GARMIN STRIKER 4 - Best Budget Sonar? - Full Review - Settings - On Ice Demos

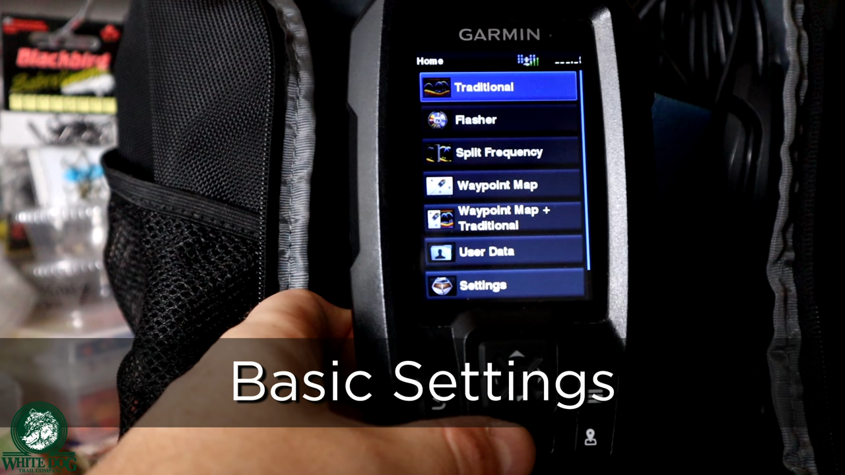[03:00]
The first thing I want to show you is just the really general stuff. Um, there are two major modes you can use this in. There's the traditional and the flasher. Um, you know, I am not on the water right now, so it's not going to look like I'm on the water, but we're going to be diving into on-water demos with these things as we go through them. So first I just want to show you the traditional view is your typical graph. There are lots of settings we can do within here that we're going to show you in depth later, but this is your typical graph mode. All right. If I back out, there's also a flasher mode.
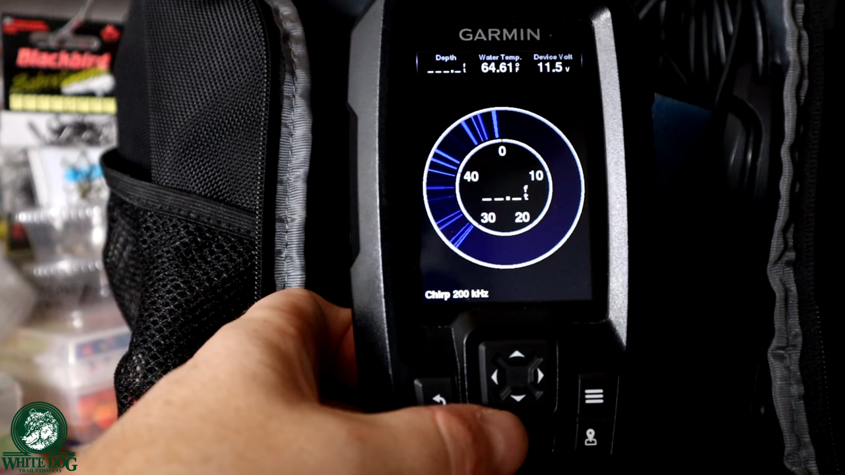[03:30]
If you're tip, if you're used to using a flasher, you know, you can also, you can still do that on this, on this device right here. Okay. So those are just the real basics for most of this stuff. We are going to dive into the traditional and we're going to go through a lot of the basic settings. So let's go into traditional and I'm going to hit the menu button. When I hit the menu button, we're going to have a bunch of stuff pop up. There's a lot of different things that are in here. I don't, there's some things I don't change. So range, this is an auto sensing depth.
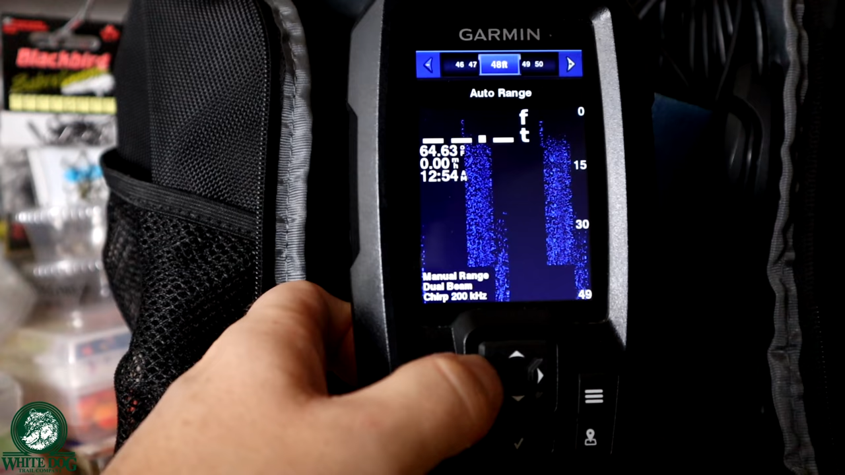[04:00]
I don't really need to go in and set this. If I want to, I can use my left and right arrows to set my depth and you can see the depth is changing. Um, I'm just going to go back down and set that to auto.
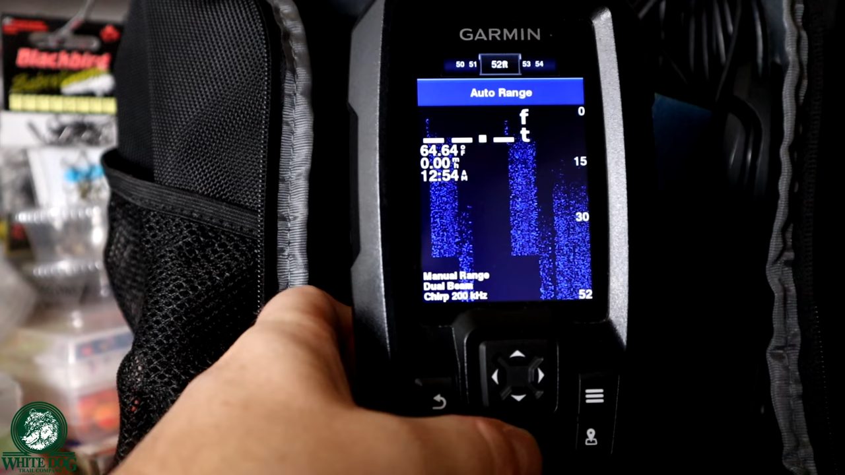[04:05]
I don't really need anything other than auto. Back into menu. So you see that set to auto. Now gain, gain is basically the sensitivity of the reading.
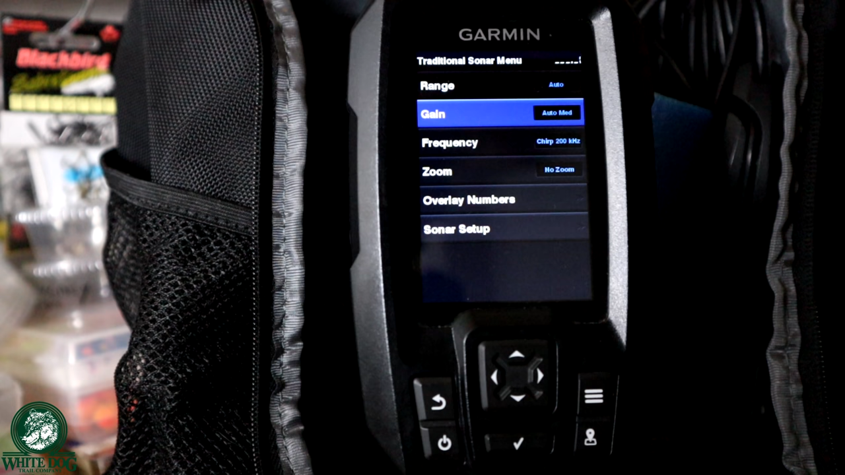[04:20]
So sometimes you'll see a lot of noise. That's a situation which you want to reduce the gain. Sometimes you won't be able to see your jig as well or the fish as well. That's a situation in which you probably want to increase your, your gain. So you have options in here. I'm going to hit the enter. We'll go in. You can see that there's a couple of options here. There's auto low, auto medium, auto high. I usually start with auto low, but what I find is that a lot of times I want to get out of auto. I want to go into the manual settings. So I'm going to hit the up arrow and then I can start using my keys here, my, my right and left arrows. And I can set, you can see how much noise there is when I, when I go all the way over to the right.
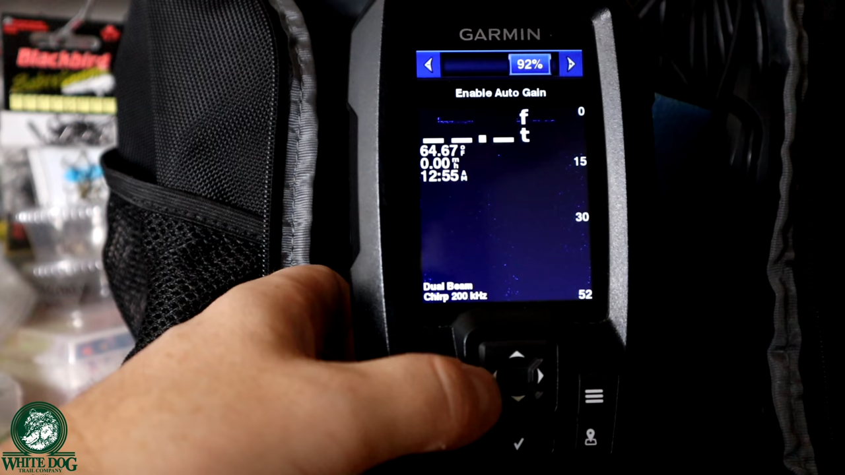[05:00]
On screen: water 64.67°F
It's a hundred percent. And as I start to decrease it, a lot of my noise starts to decrease. And so here you basically want to balance being able to see your jig in the fish with, with reducing the noise. This is something you're going to adjust while you're on the water. For now, I'm just going to leave it to auto. We're going to leave it to auto medium. Okay.
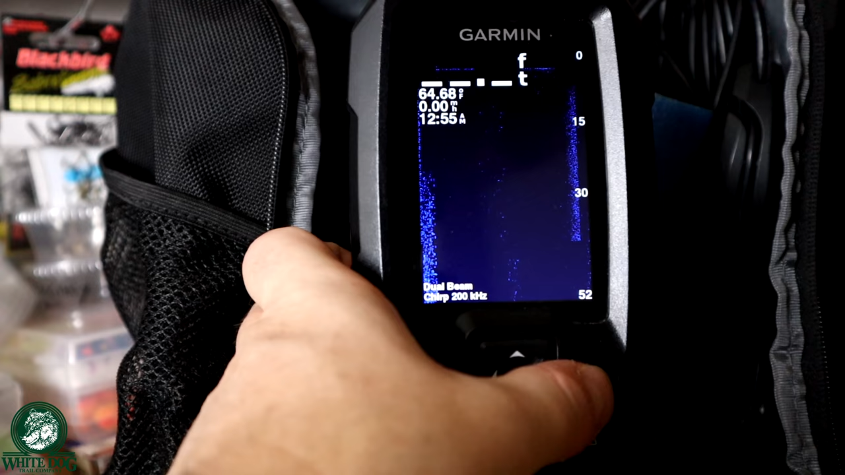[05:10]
Go back into menu. Um, frequency is something we're going to talk about more when we talk about the actual transducers. Zoom options is something we're going to talk about when we go into more depth on the actual, um, on the different modes.
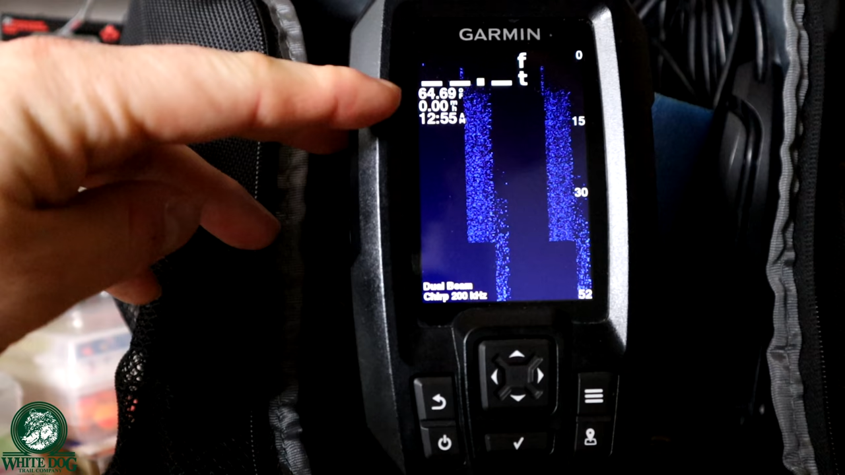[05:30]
I have the speed and I have the time. Okay. So if I go back into my menu and I go down to my overlay numbers, those are exactly the things you can see here that I have on. Um, you can literally just toggle these on and off, um, is, is easy as that. I don't include the navigation stuff. I don't include the compass. I don't include the device voltage. These are the settings that I like. The speed is good for when you're trolling.
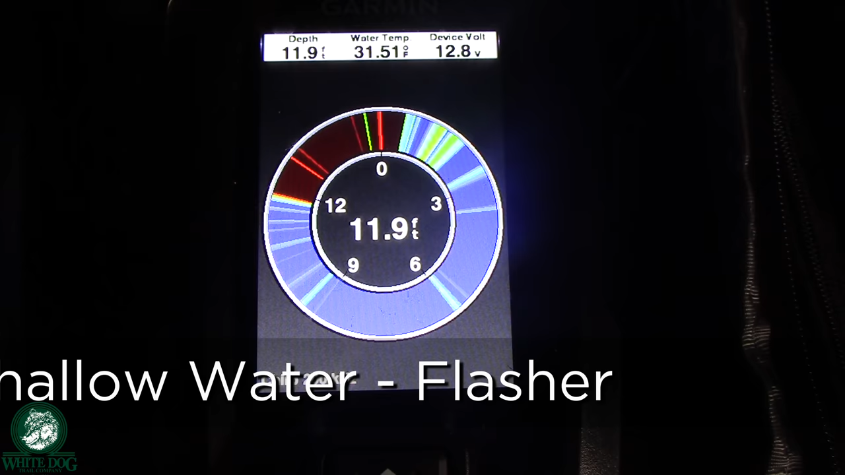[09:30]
On screen: depth 11.9 ft, water 31.51°F
It's really key to be able to see that target separation when we're doing those things. So let's go ahead and cut over to those live demos. I'm going to drop my bait down. I wanted to try to catch a couple of fish so you guys can see what this is going to look like.
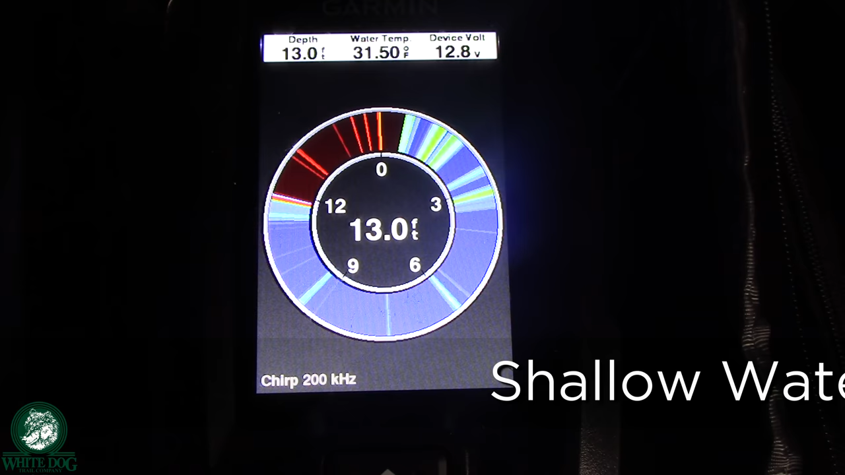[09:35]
On screen: depth 13.0 ft, water 31.50°F
Um, you'll see dropping down the right side, starting right there, right about three o'clock there. You'll see my bait and I'm just slowly lowering it down and I'm going to bring it all the way down to the bottom just so you can see where the bottom is.